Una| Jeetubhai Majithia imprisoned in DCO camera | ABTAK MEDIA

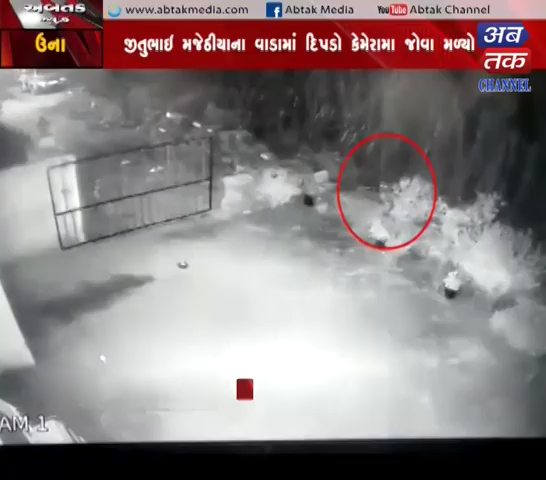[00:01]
ઉનામાં તુલસીધામ સોસાયટી એસી ફૂડ રોડ પર જીતુભાઈ મજીઠિયાના વાડામાં 35 કલાકે દીપડો કેમેરામાં જોવા મળ્યો હતો, ત્યારે આ વિસ્તારમાં દીપડાના ત્રાસથી લોકોમાં ભયનો માહોલ જોવા મળ્યો છે.